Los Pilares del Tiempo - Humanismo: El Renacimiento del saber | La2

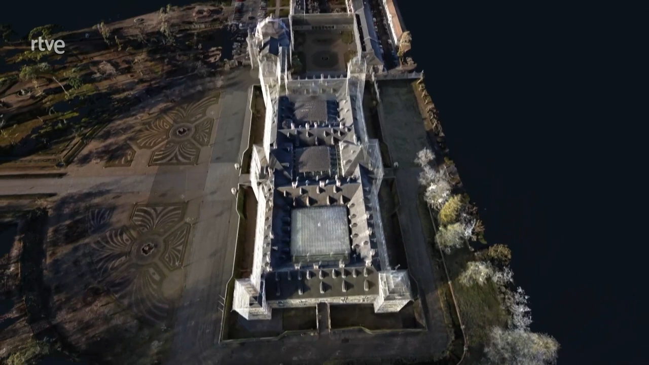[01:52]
Y sobre esa construcción medieval,
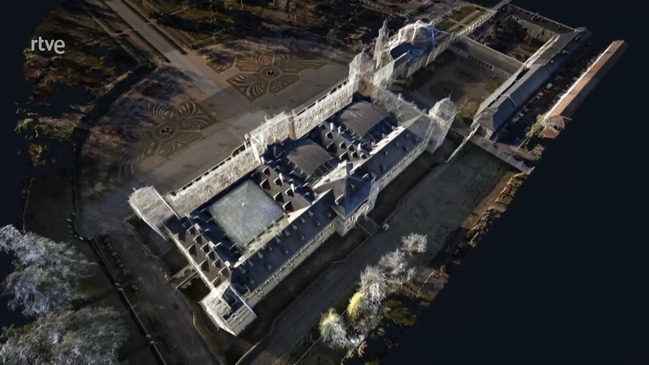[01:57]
Carlos V mandó construir el Palacio Renacentista que hoy vamos a descubrir y que conforma toda la mitad oeste del palacio actual.
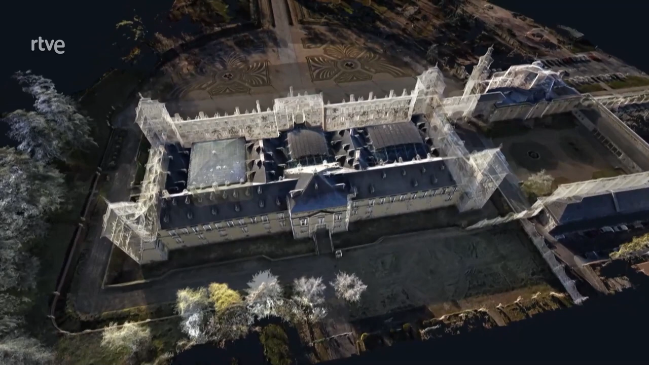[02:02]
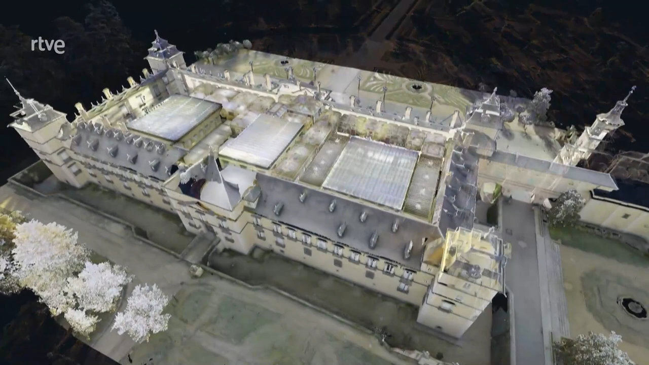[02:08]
Si lo seccionamos, el Palacio de Carlos V se presentaría así,
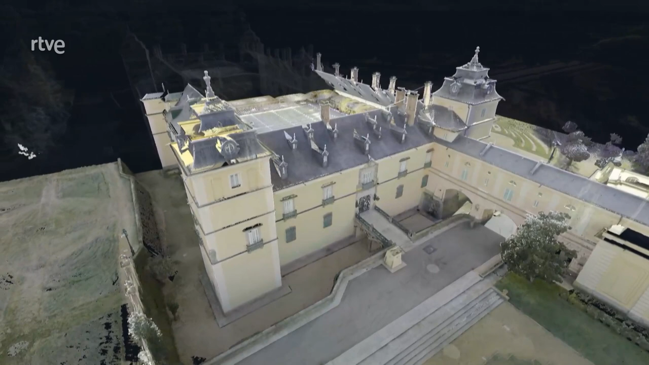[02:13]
como un alcázar con la estructura característica de las construcciones de los austrias.
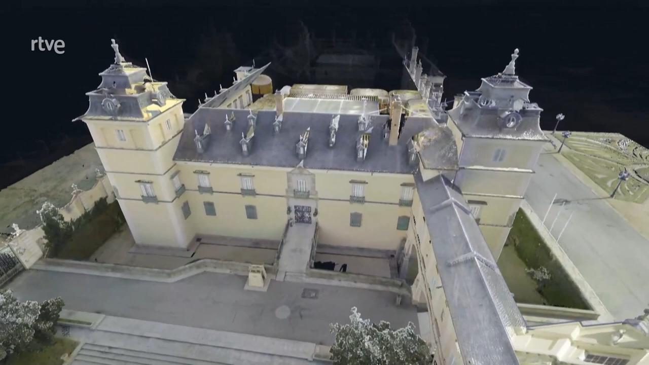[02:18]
Partiendo desde su fachada principal, la que hoy da al oeste, la que aún se conserva,
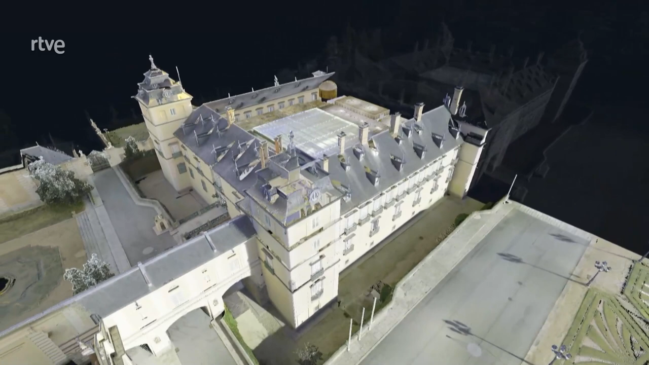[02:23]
el palacio tendría base cuadrada, con torreones en sus cuatro esquinas y patio central porticado.
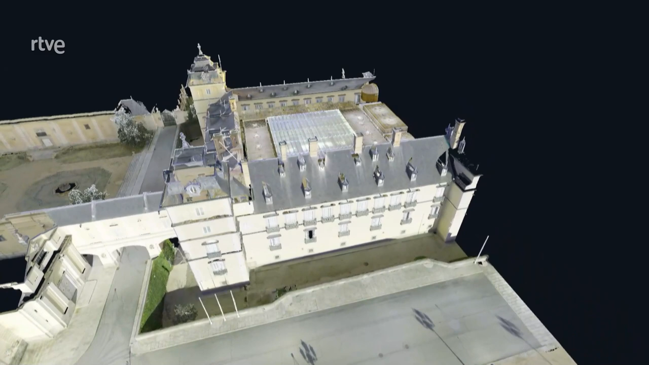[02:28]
Un esquema similar al del alcázar de Toledo.
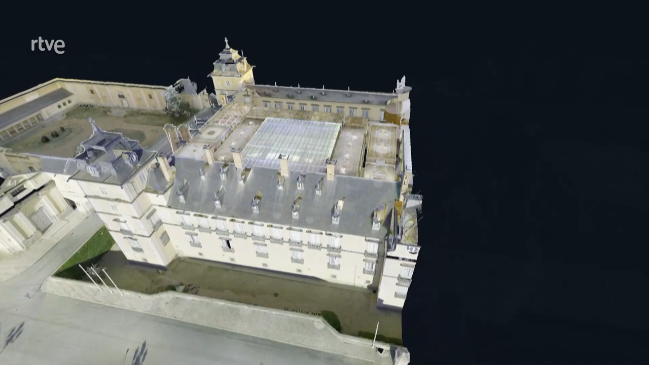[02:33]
Será Carlos III, dos siglos después, el que encargue a Sabatini la ampliación del palacio.
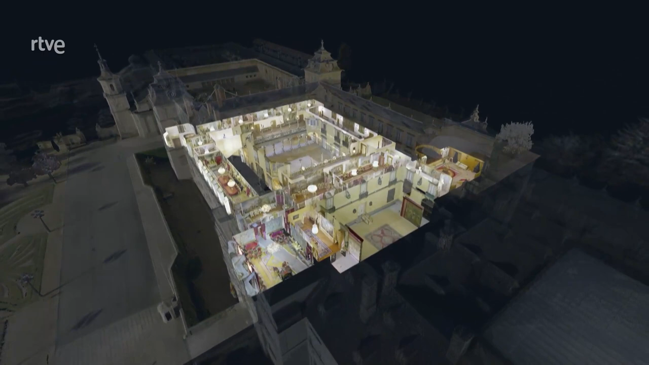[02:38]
El arquitecto siciliano duplicó el antiguo alcázar hacia el este.
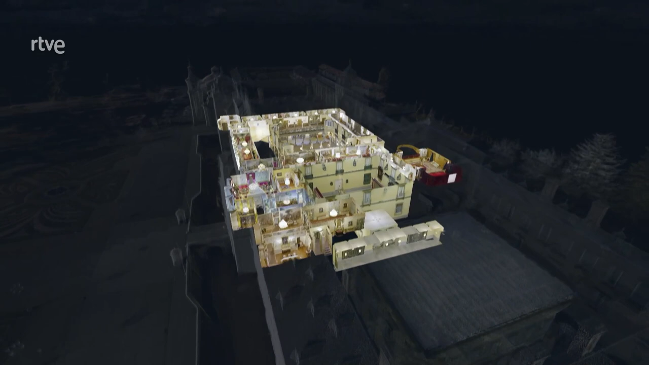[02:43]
Añadió el patio central y el patio de los Borbones,
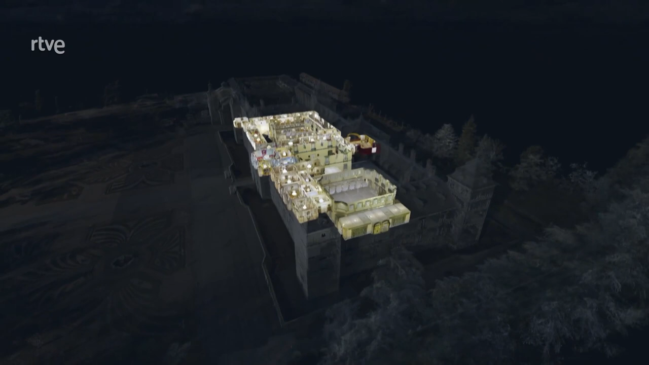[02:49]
en torno al cual surgieron nuevos salones, aposentos y comedores,
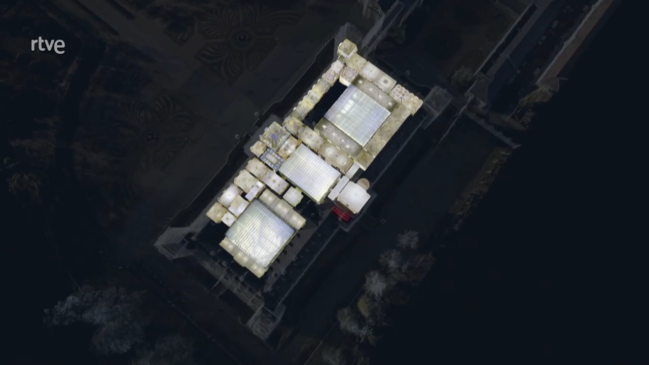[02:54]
hasta completar la residencia real tal y como ha llegado a nuestros días.
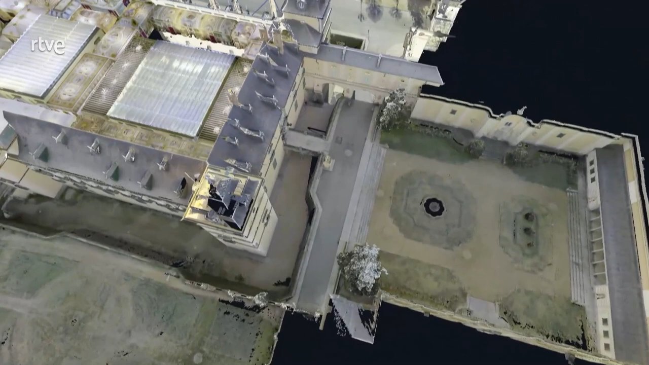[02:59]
Volamos de nuevo hasta la puerta conocida como de Carlos V, la actual entrada de visitantes de El Pardo.
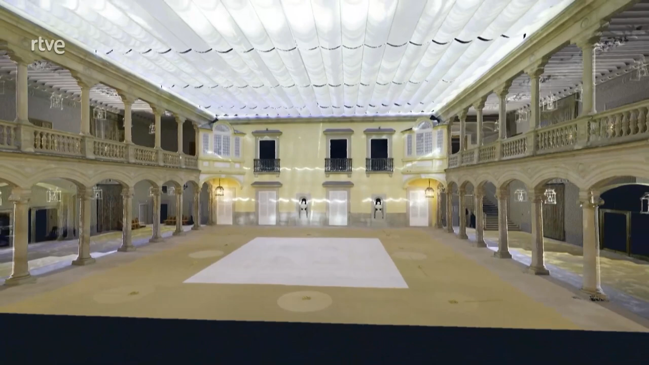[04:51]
una para uso del rey y otra para la reina, lo que facilitaba, de ese modo, que quedaran separadas las estancias de los monarcas.
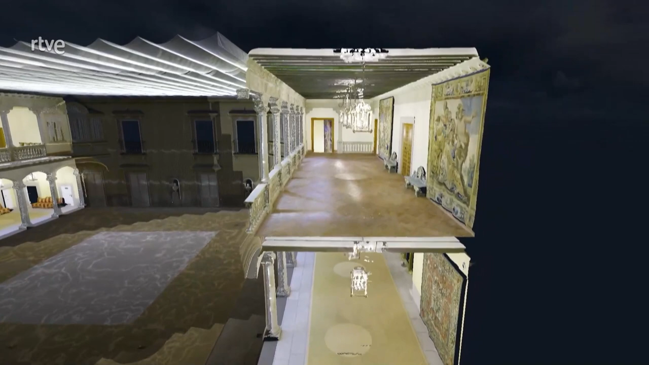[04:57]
Recorremos el palacio renacentista original volando
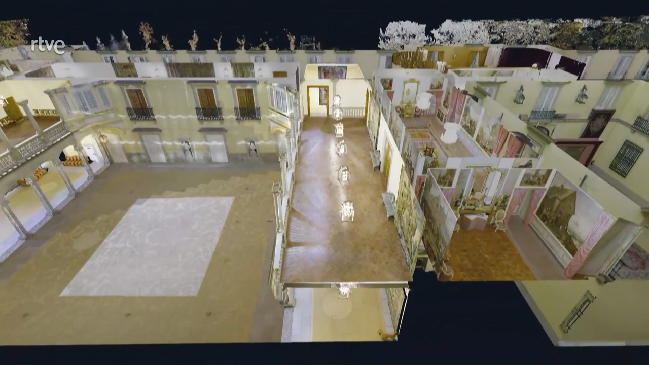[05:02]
hacia los aposentos de las sucesivas reinas que lo han ocupado, comenzando por el comedor de Gala.
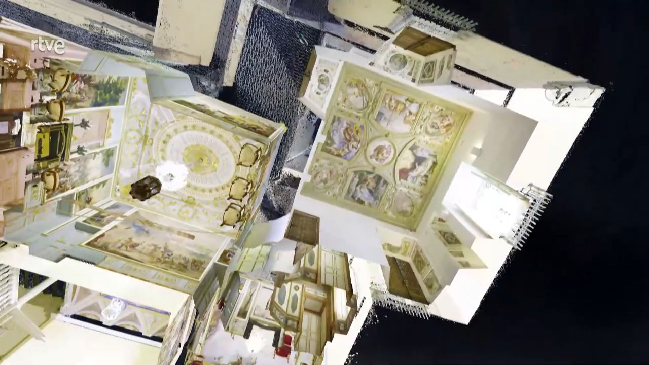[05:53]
Fue en época de Felipe V e Isabel de Farnesio cuando los grandes salones del Palacio de los Austrias se dividieron en las estancias de tamaño más reducido que vemos actualmente,